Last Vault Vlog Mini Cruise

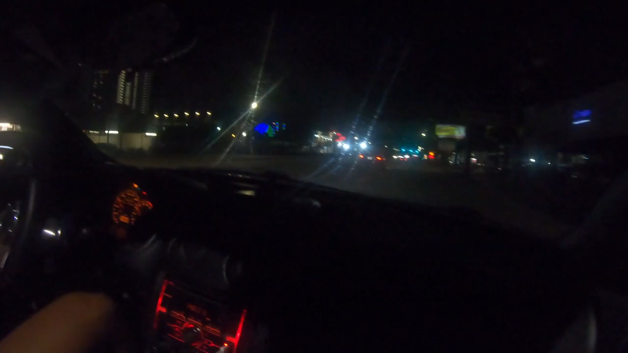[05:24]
my car? I think he ran over something. I thought your car was spitting back like that. That's what I thought it was too. I think somebody.